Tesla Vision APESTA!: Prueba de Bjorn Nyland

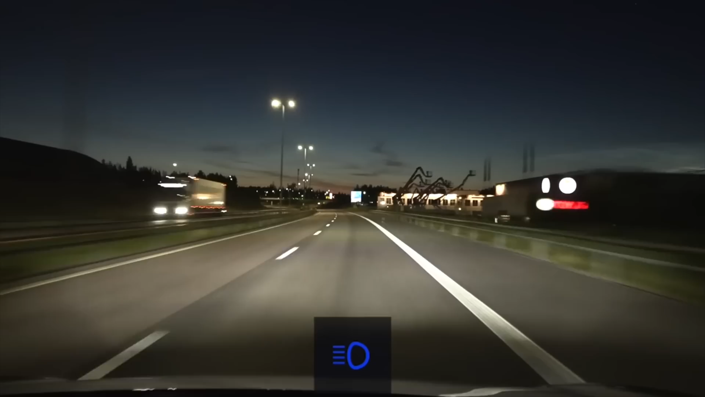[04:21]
wanted to have autopilot as long as possible, there you see, high beam on, maybe it's because, you know, you can see clearly in the dark, but the autopilot camera doesn't have the same light sensitive as you, but look here, there, it turned down the high beam really late, and this happens all the time, but the camera sensitivity might not be as good as your eyes, that's why Tesla programmed it to have auto high beam on longer,